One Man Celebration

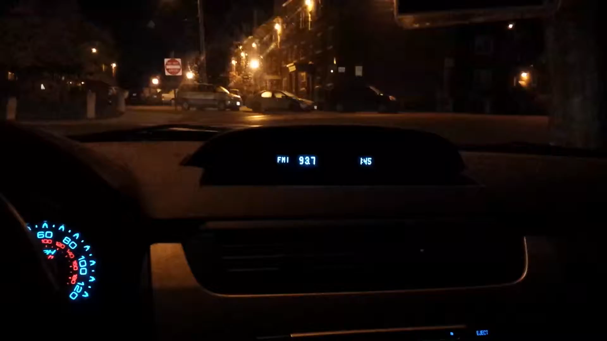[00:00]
So, here it is, as you can see here, about 1:45 in the a.m., and